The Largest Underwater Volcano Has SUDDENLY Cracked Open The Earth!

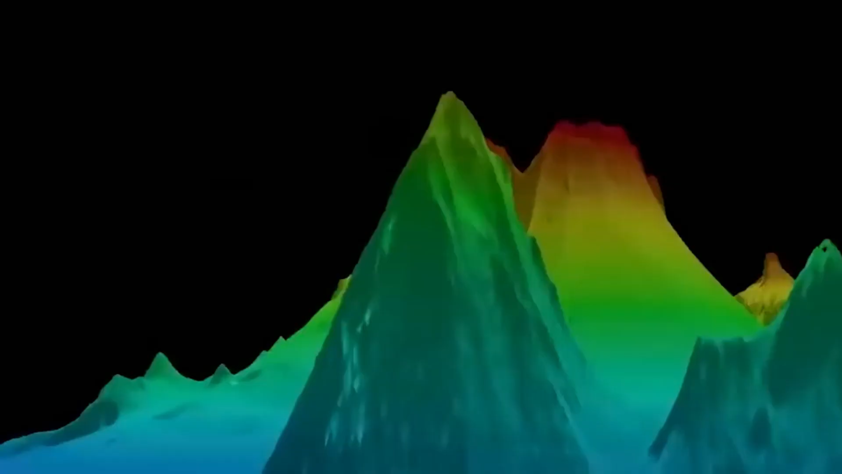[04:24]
From this vast foundation, the volcano ascends majestically,
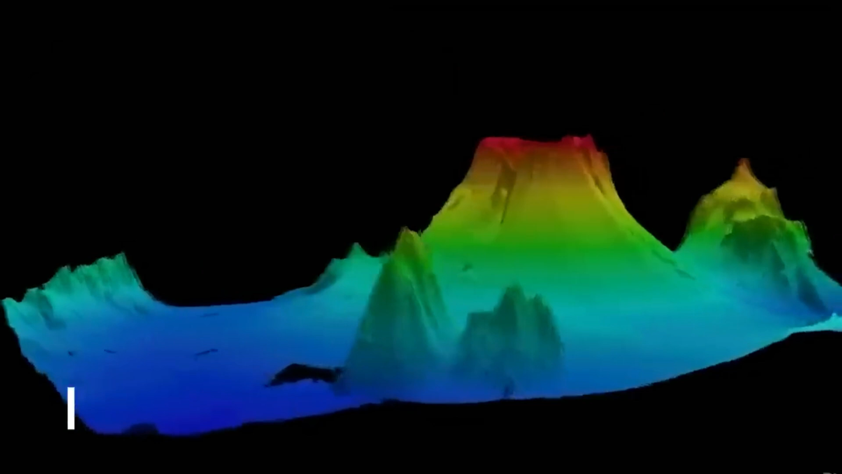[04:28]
reaching a height of approximately 2,000 meters towards the ocean's surface.
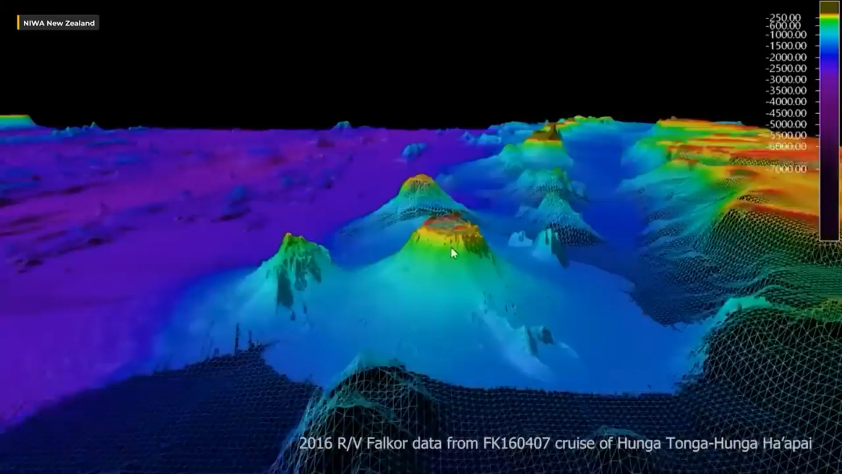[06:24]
Hunga Tonga Hunga Ha'apai's dimensions and submerged nature underscore the complexity and diversity of our planet's geological features.